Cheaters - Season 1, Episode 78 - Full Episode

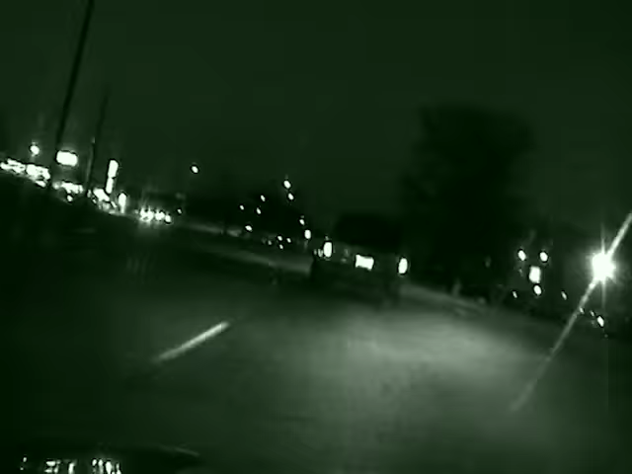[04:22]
Investigation day 3. Cheaters investigators finally hone in on the suspect's whereabouts after several uneventful days. He winds his way through the dark streets of the city and eventually turns into an apartment complex.
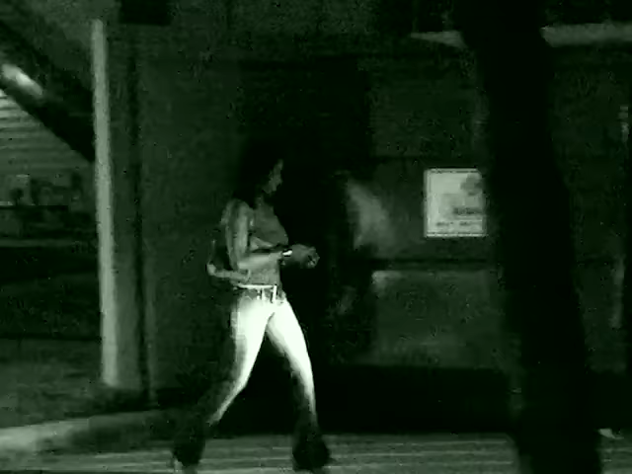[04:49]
She's heading in the direction of suspect Jamal Smith's vehicle. The mystery woman hops in, and the two are off. The couple makes a stop at a local movie theater to catch a motion picture. The two reemerge some 2 hours later.
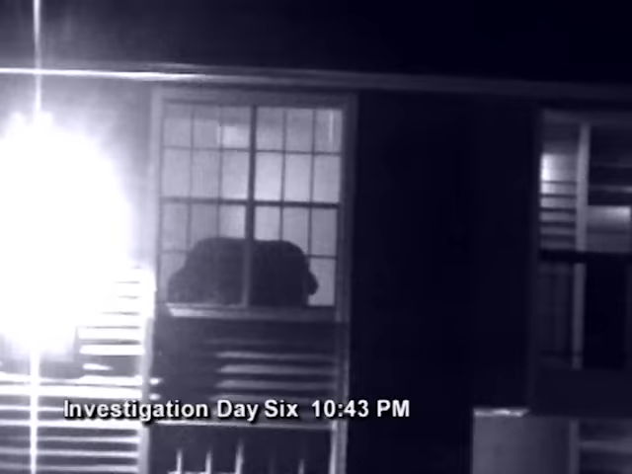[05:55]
Cheaters tail Suspect Smith back to companion Stevenson's apartment.